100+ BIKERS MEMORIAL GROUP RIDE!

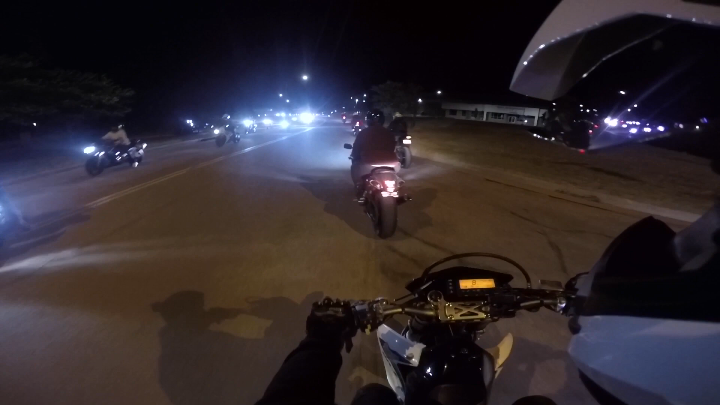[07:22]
I feel like if we all got pulled over, dude. Look at this. Hell yeah, bro.